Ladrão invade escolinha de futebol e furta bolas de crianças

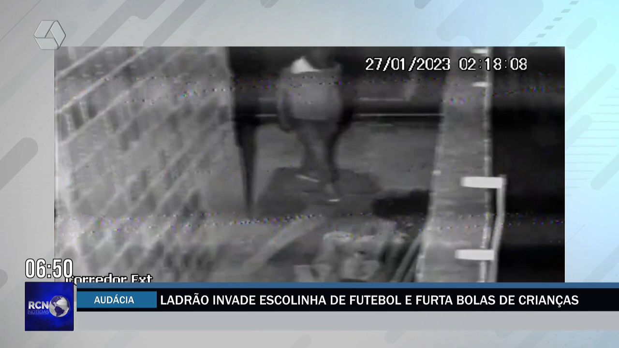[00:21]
Ele entra em um espaço onde ficam os equipamentos e as bolas usadas durante os treinamentos. Em poucos minutos, as imagens registram o ladrão deixando o local com uma sacola cheia de bolas de futebol.